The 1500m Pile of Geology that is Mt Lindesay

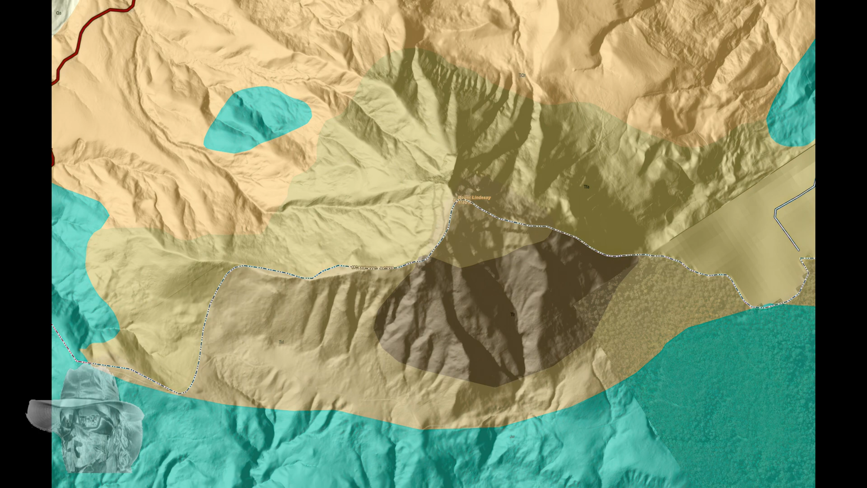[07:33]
And everything else is basically either rhyolite or rhyolitic.
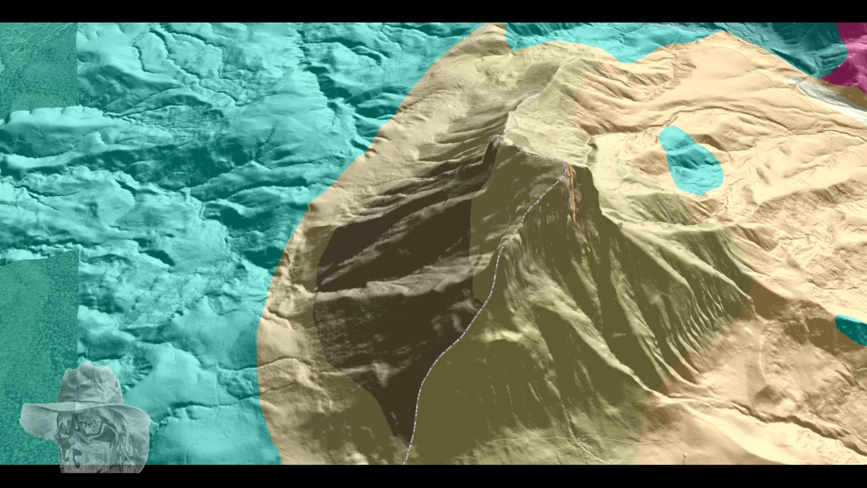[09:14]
but then this thing now slopes at 10 degrees because that whole focal peak assembly with Mount Barney shoved underneath it uplifted this entire area. They think some of the basalts around here, the Kyogal basalts, were actually formed at sea level.
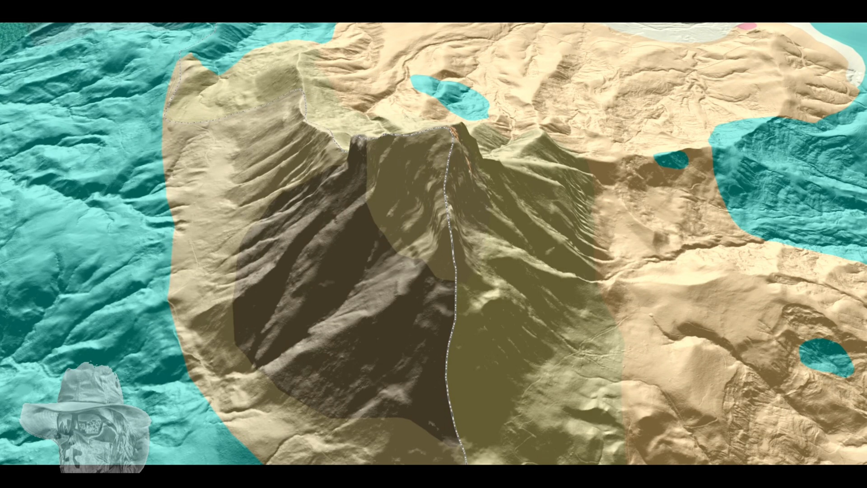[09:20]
And after this volcano started producing basalt, then it switched to producing rhyolite and even andesite and trachite. It's all down here. So here we are. You can see this is a serious bit of mountain.
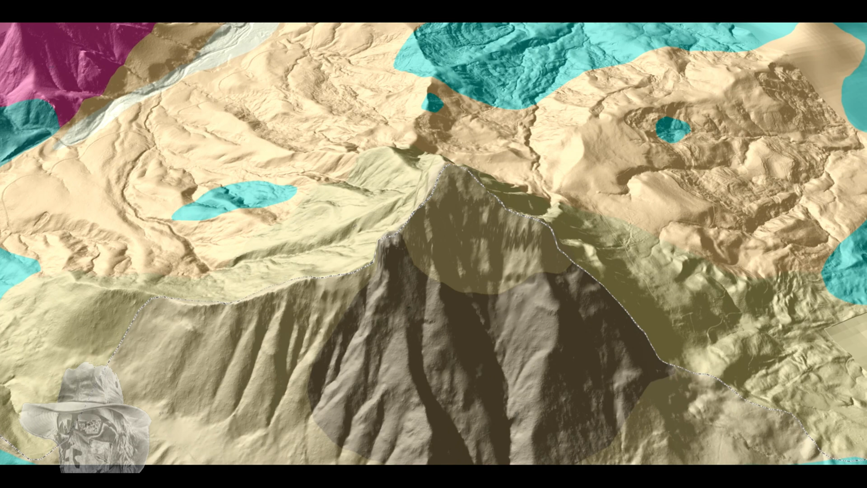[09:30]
And I would definitely have a look at the LIDAR before I tried to walk up here and see where I picked the tracks.
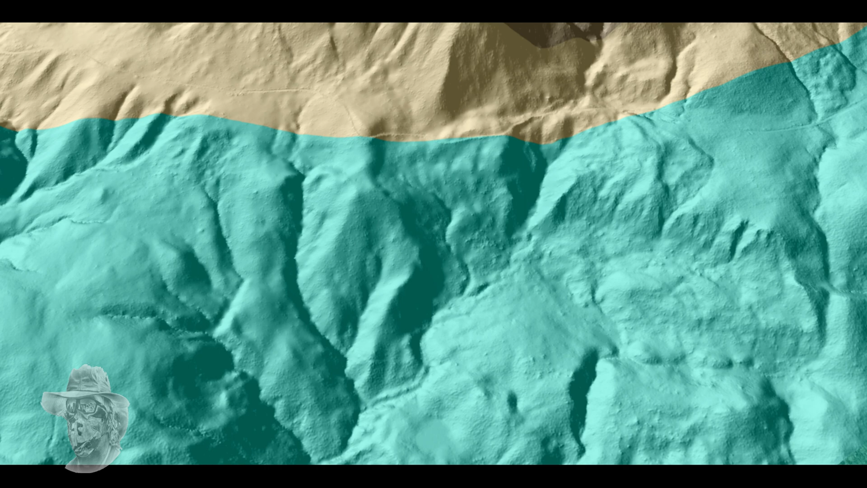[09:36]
Let's look at some photos of it. Here it is. It's a glorious thing. It looks like it's wearing a Les Hiddens style hat.